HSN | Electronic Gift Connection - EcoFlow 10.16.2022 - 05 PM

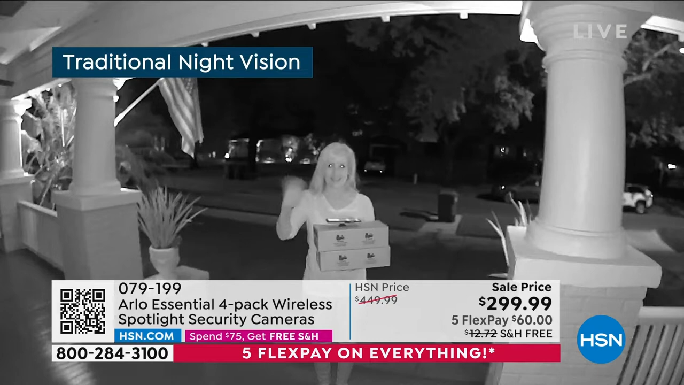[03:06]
Here's traditional night vision. That's color night vision. Same exact spot on my front porch.
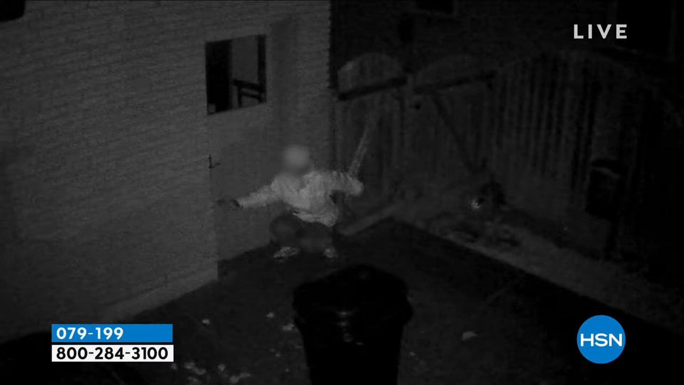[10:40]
And this is something, I mean, let's face it, every home needs to have a security camera. What's going on here? That's the traditional night vision. That's the black and white. So that's what Arlo was designed originally for. That's another traditional night vision.
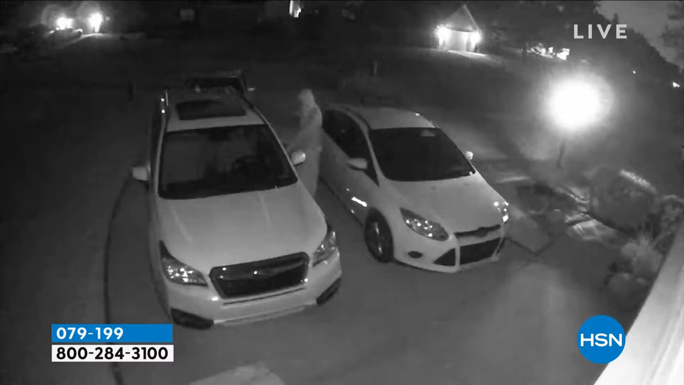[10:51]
So is that. That happens at our neighborhood, by the way, where they just see if your car doors, that right there is color night vision.
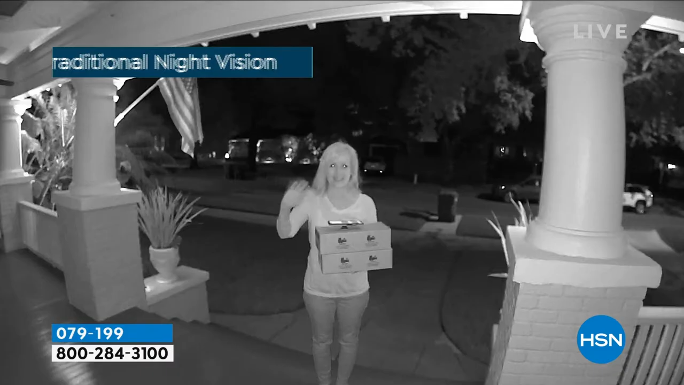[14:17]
So traditional night vision is the black and white. You've seen that. That's what all the other cameras have. This is the first time color night vision. If it's 2 AM, 3 AM, you're going to see in full blown color.
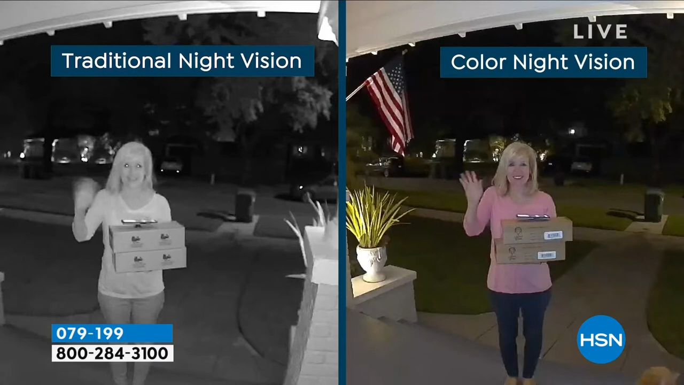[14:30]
You see my pink sweater. You can see our orange kitty down to the right. Yeah. So isn't that amazing? It's really a game changer. It really is.